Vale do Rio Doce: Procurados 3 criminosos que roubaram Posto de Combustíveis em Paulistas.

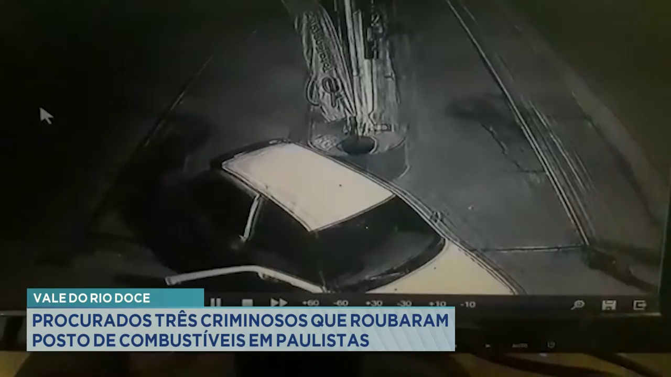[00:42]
Quando o veículo parou na porta, três ocupantes que estavam dentro do carro, duas delas saltaram. Então, os dois homens que desceram, já desceram com um poderio de fogo, viu, Nico? Segundo informações, uma pistola 380 e o outro carregando uma espingarda cartucheira. Eles foram logo anunciando o roubo e, dentro já do escritório, mandou lá o servidor, o trabalhador, ir retirando todo o dinheiro que estivesse dentro do caixa.